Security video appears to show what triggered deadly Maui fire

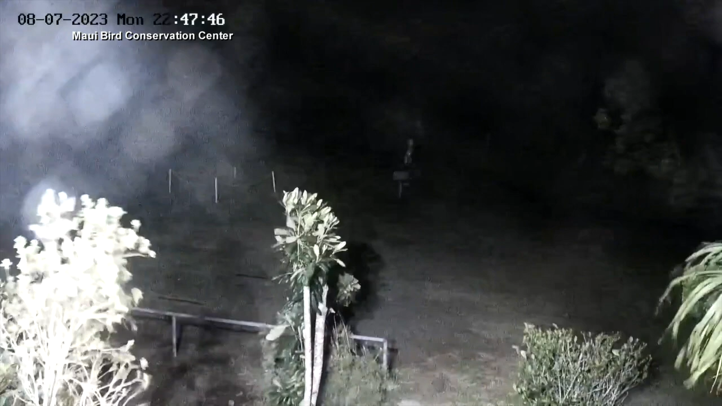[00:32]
And watch as this security camera captures what could be an early trigger in that devastating wildfire, August 7th at 1047 p.m. a day earlier. You hear a witness describe a flash that might be a tree falling on a power line.